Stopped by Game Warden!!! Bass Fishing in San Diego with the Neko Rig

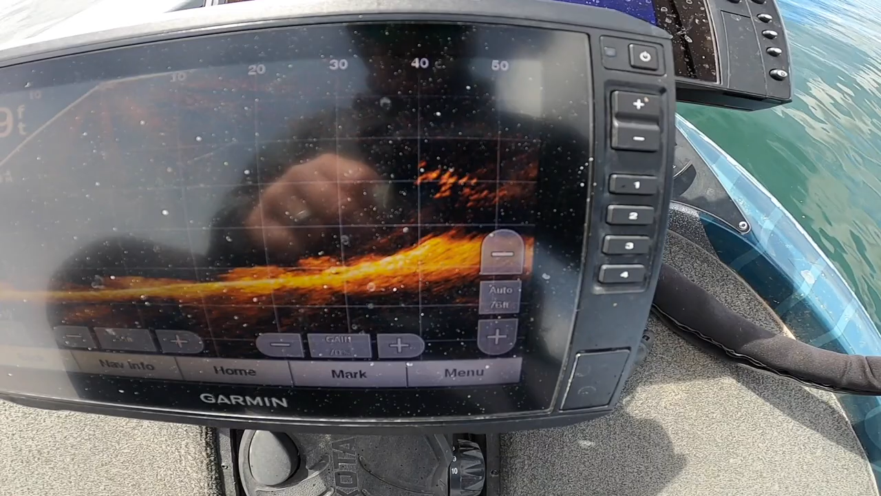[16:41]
So that school right there is the one that I just caught that fish out of. And unfortunately came off when I was trying to show you guys me fighting it on the,
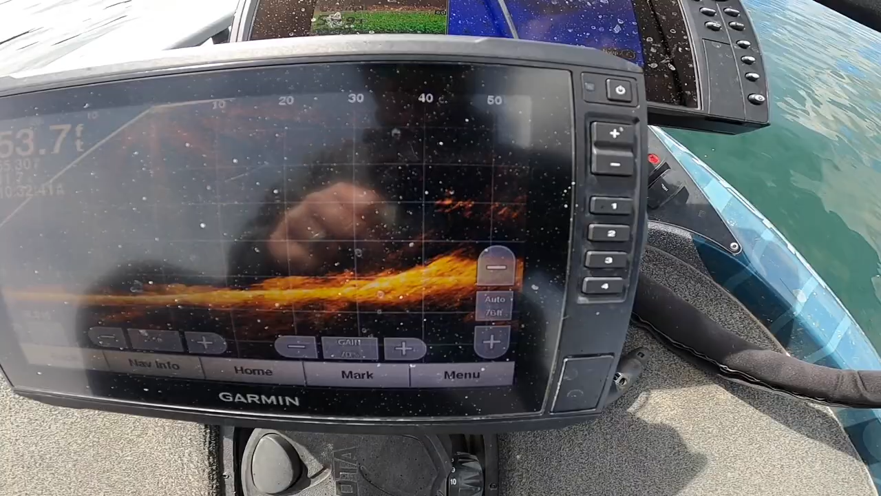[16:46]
on the screen, but hopefully we can get another one.